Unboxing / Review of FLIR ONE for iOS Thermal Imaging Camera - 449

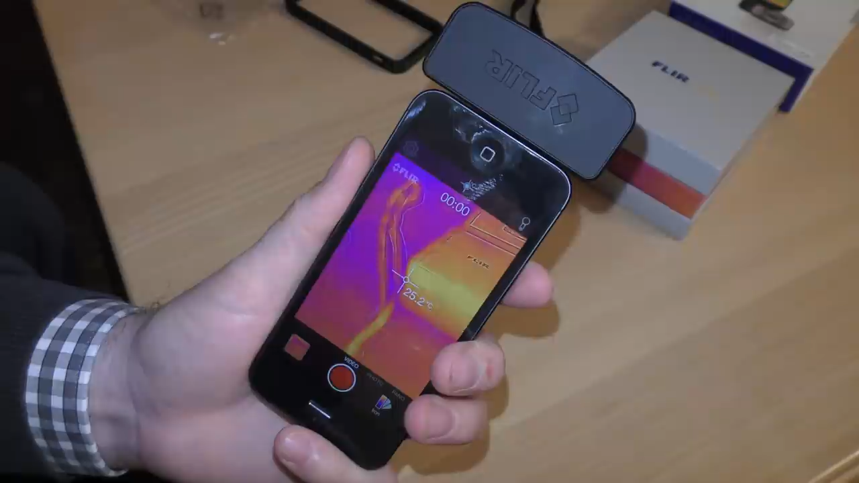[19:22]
is like i think it's a calibrating button it will calibrate the camera and when it does that it pauses for a little bit you can probably see that if i if i move the camera and press it